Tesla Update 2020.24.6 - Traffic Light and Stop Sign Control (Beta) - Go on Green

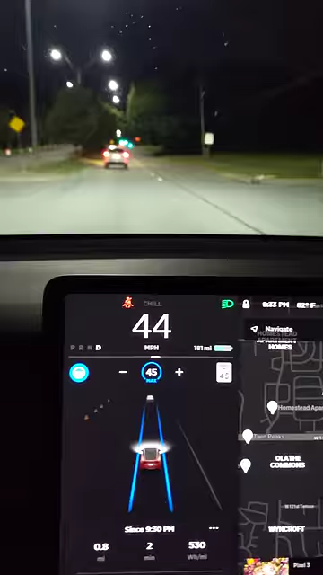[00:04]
all right we're testing the new uh you
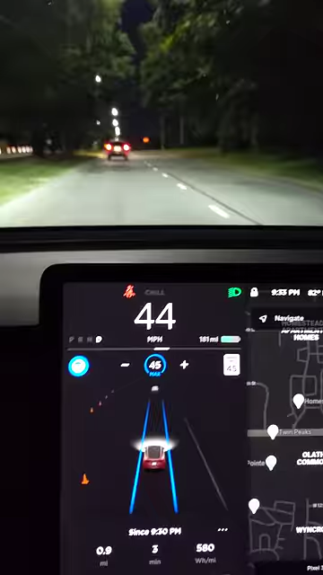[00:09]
know no confirmations to go to through the green lights so following this car hopefully that's close enough there's a lot of stop lights this way so
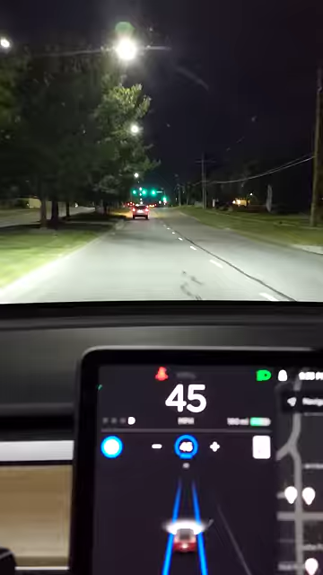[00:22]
if this one doesn't work well uh whoops keep